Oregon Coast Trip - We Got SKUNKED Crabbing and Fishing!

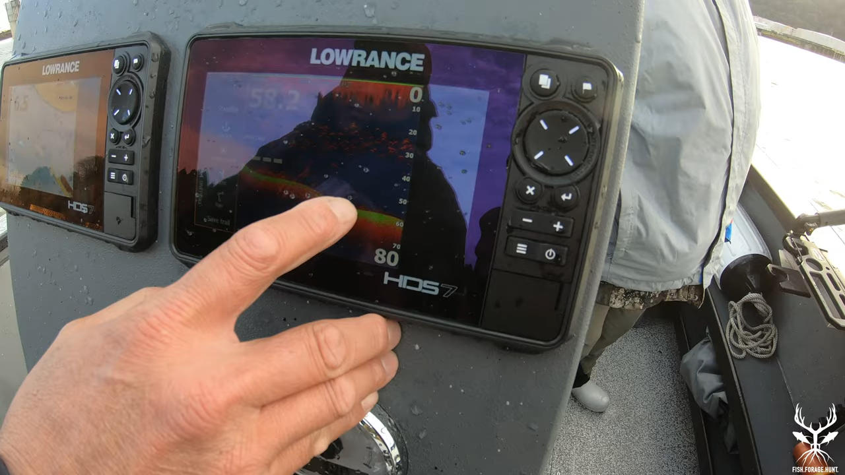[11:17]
here's there's some that we have on the bottom and they these right there could be eaters i mean we can come out here and reset out here so we get these to go but this is
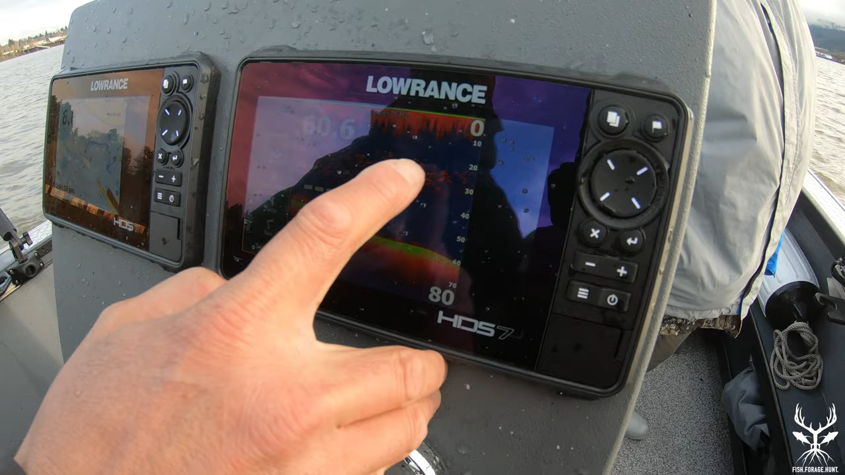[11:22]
yeah that's a whole bunch of just suspended yeah so we flew in to portland yesterday and